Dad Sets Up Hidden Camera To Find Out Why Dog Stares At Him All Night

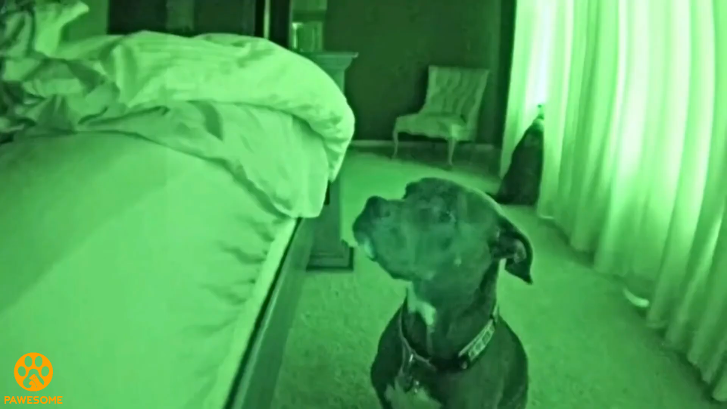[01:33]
at all He'd stand and stare at his owners for hours while they slept Every night without fail he'd be there the couple was dumbfounded They began to wonder why their